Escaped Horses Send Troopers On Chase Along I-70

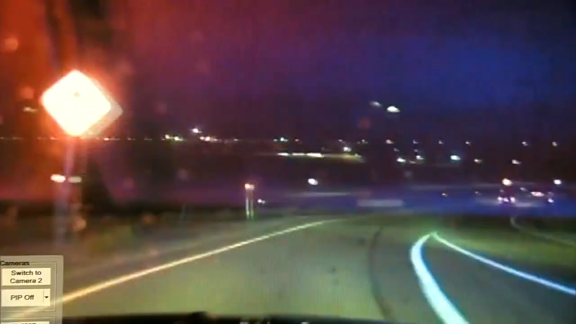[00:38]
Eagle County may be rural, but this...
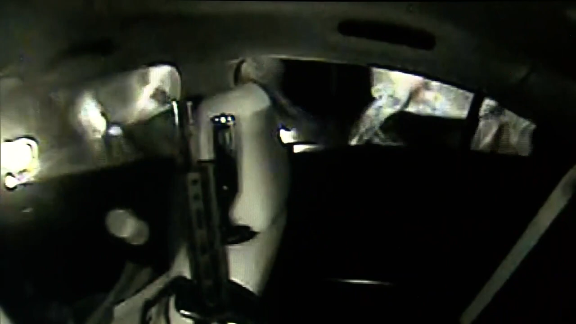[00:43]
Whoa, whoa, easy. I wouldn't say it was a typical day in Eagle County.
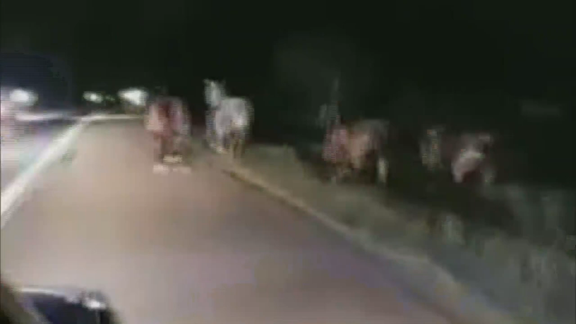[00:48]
On Friday night after the Eagle County rodeo, it took only one horse spooked by an electric fence.
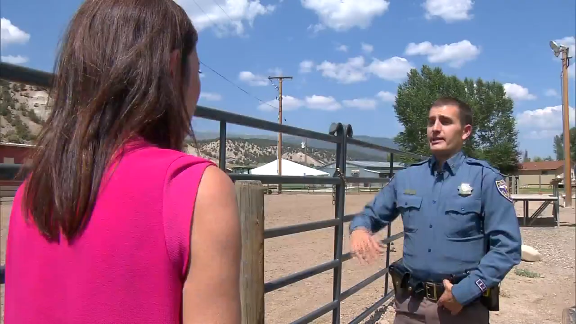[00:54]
And they all took off running down Fairgrounds Road here.
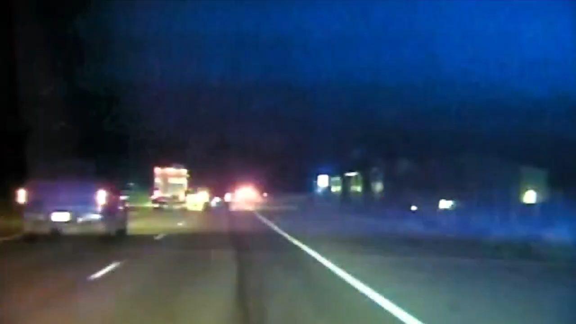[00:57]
Right onto I-70. State Patrol managed to block traffic on the east and west ends and along with gypsum fire, did everything they could to get them to slow.